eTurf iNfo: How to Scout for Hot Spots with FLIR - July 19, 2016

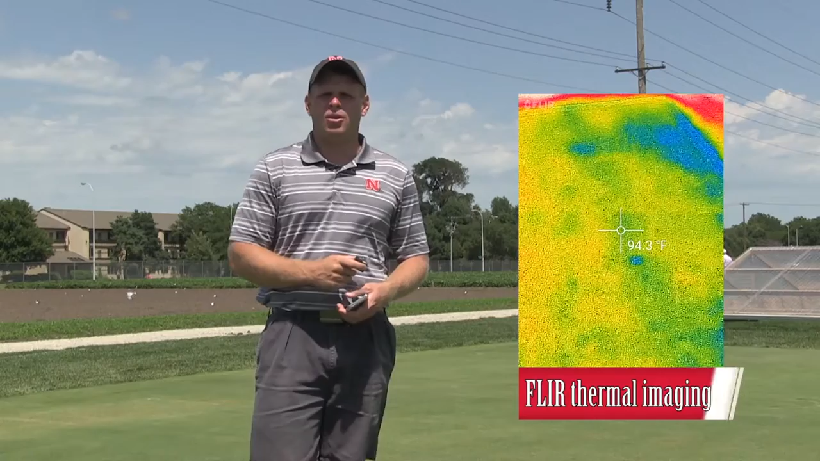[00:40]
On screen: spot 94.3°F
You scan your green, scan your T or approach, and you see every single little spot, and that's actually a temperature reading. So we get a lot more data, and we can use our brain to then figure out where I should put my TDR probe. So in this little turf info today, I really want to talk about how do we actually use this properly to look for hot spots in our turf grass. So people ask, you know, first of all, how does this thing actually work?
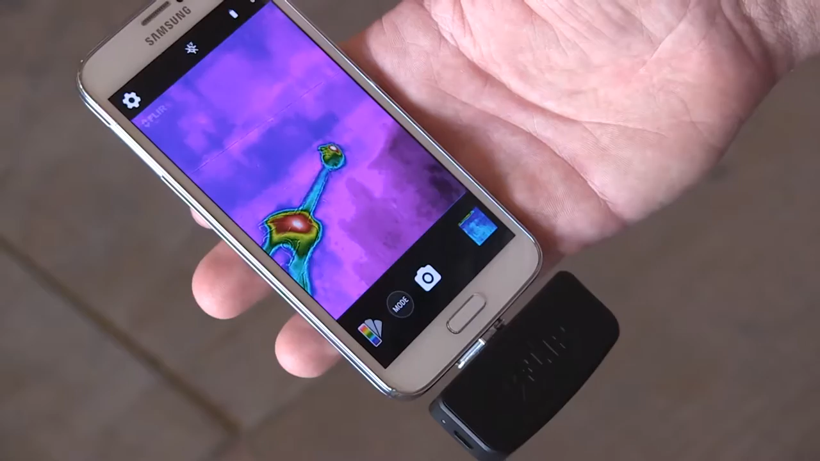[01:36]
And the first thing we're going to want to do is find that wet spot onto a green and lock the temperature around that wet spot.
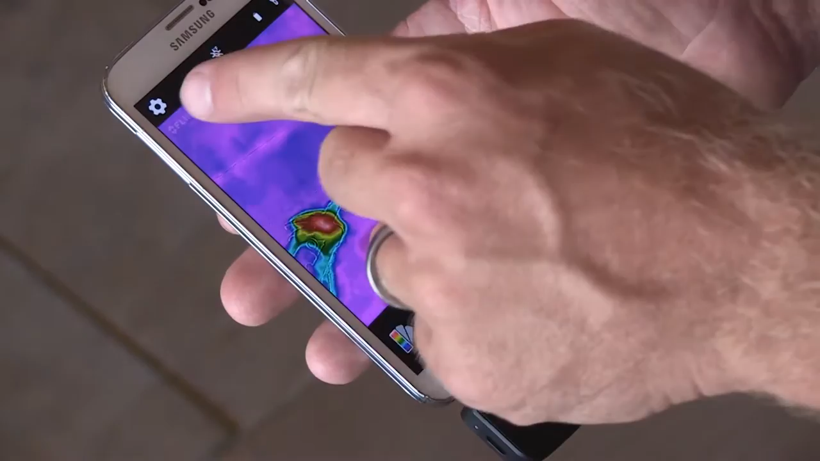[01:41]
So we're going to push the little gear there, and then we're going to push lock, and that way it keeps the temperature scales from bouncing around.
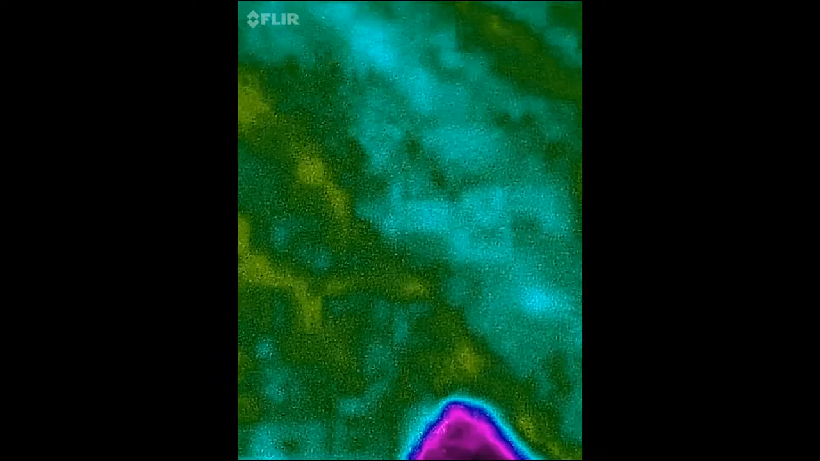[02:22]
So we're going to go to our spot on our green and our turf grass that we know is well watered, and we're going to lock the temperature scale right around that temperature.
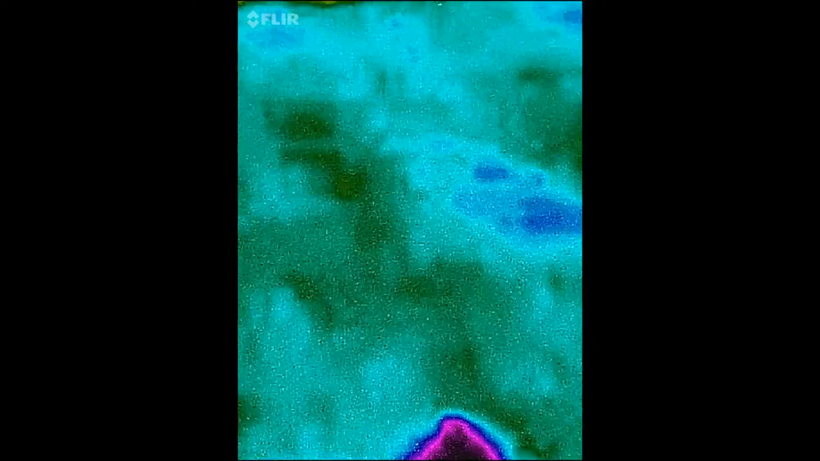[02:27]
And that's a really important thing. That's why I like the FLIR ONE, because I can lock my scale.
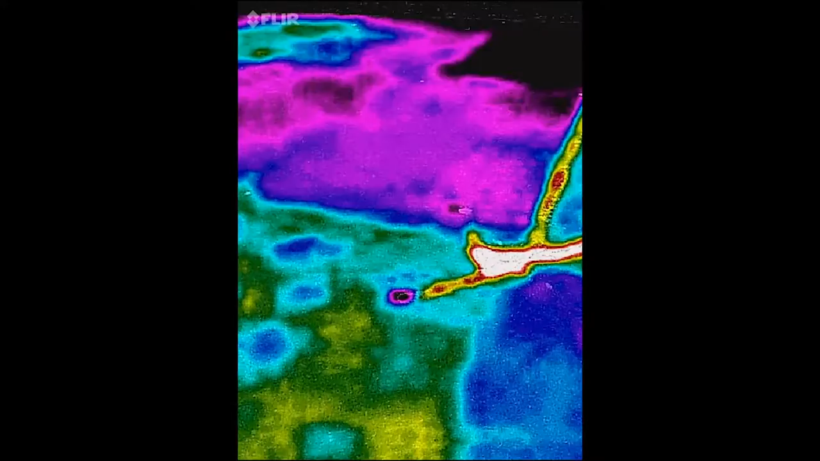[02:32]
And then, when I pan around, anywhere that's hotter than that well watered, you know, low spot that you know is wet is going to stand out very red.
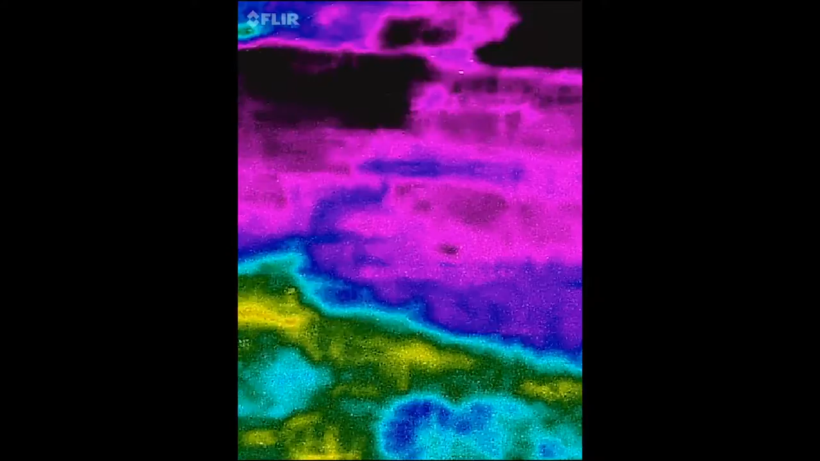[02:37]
And so if you look over here on this drought control, yeah, it's very red and yellow.
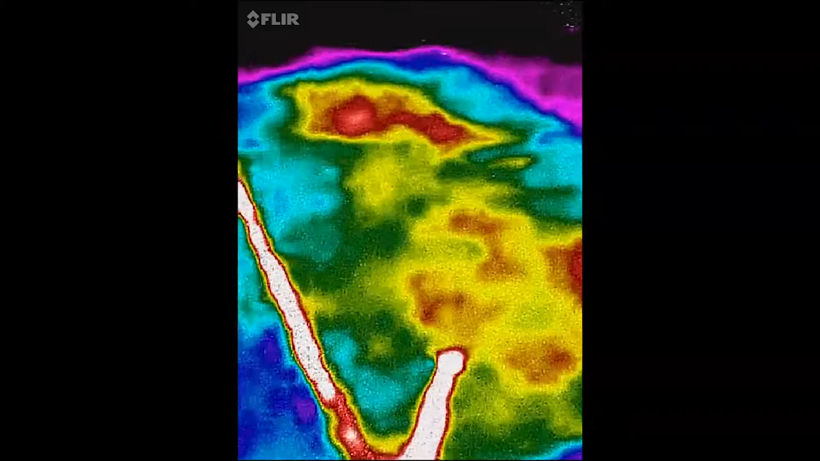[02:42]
Over here we have a little more water, a little bit more purple, well watered, you know, a darker purple. Again, showing it's cooler, it doesn't need any moisture.
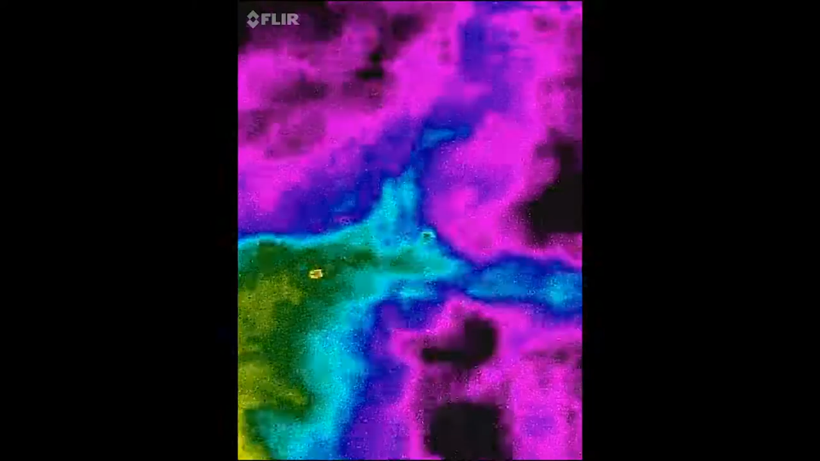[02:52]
So we use these probes to then scan around our green, we can find those hot spots,
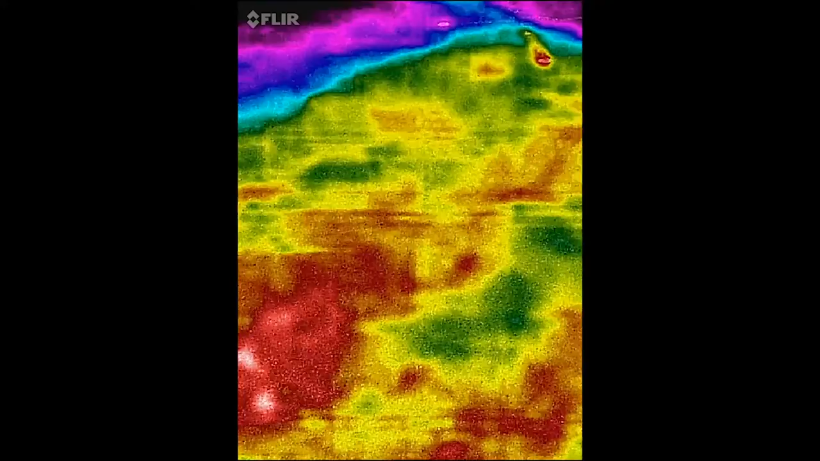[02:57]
and then we bring our TDR probe, stick it in the ground, and we confirm that yes, it's low on soil moisture.
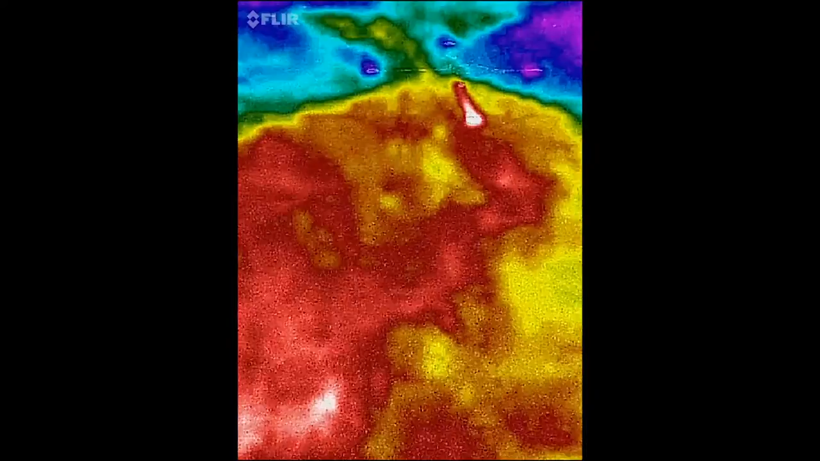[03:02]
Because you've got to have something like a root disease that would be hotter because it can't take up water,